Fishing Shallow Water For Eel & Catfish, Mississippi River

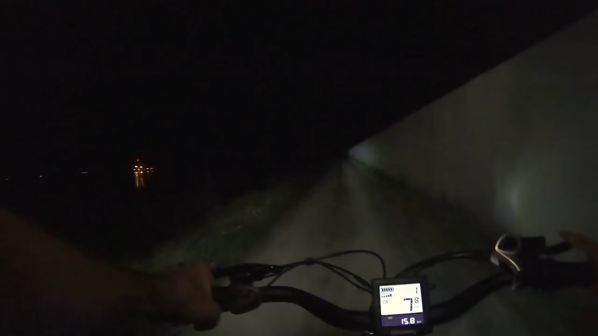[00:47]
All right, I'm off the levee, coming down the dirt road to the spot.